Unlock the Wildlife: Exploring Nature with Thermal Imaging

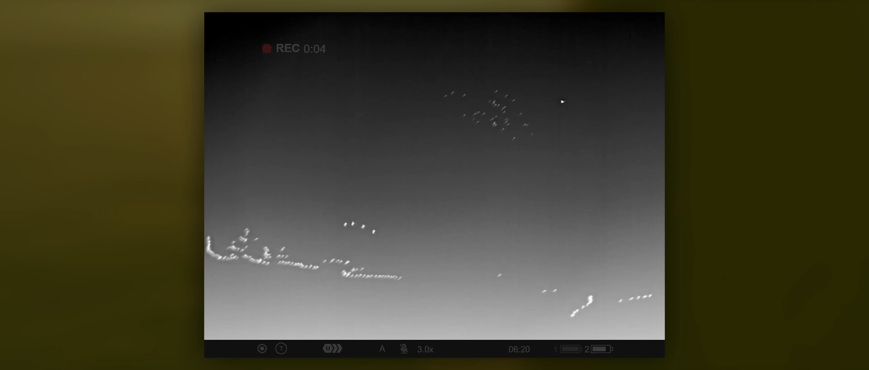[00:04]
When you have the thermal vision, this makes life much easier.
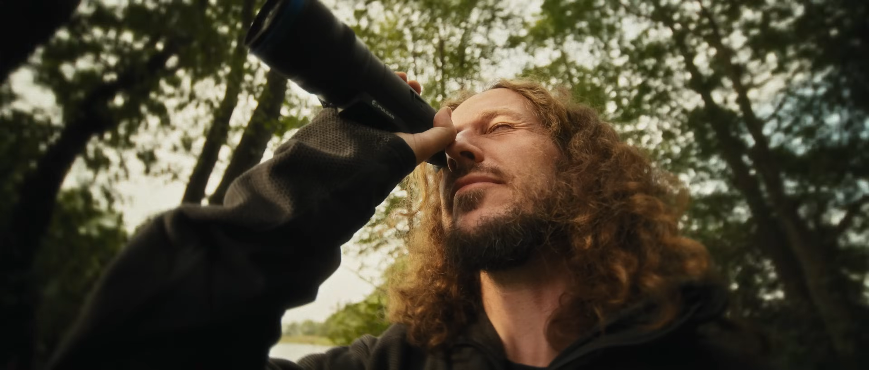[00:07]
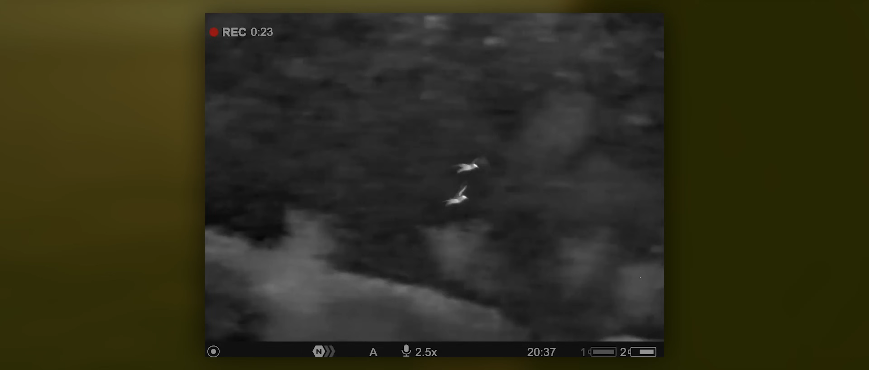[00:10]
You become a magician that finds these birds really quickly.
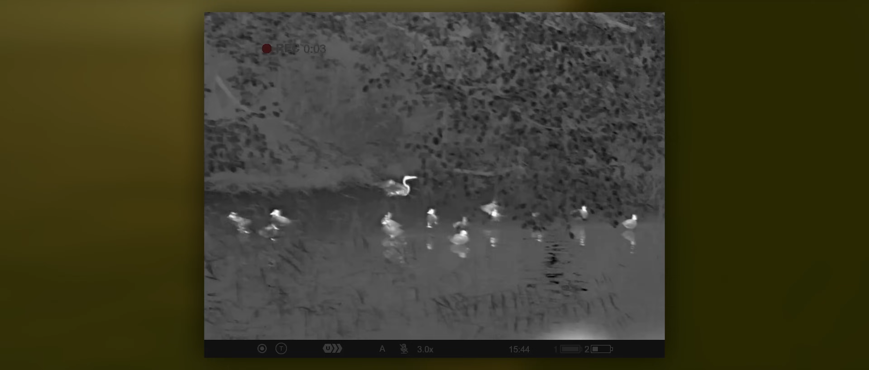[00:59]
It's also important to have optics that let you observe the birds from bigger distance, and this way you don't make impact on their natural behavior and natural schedule of what they do during the day.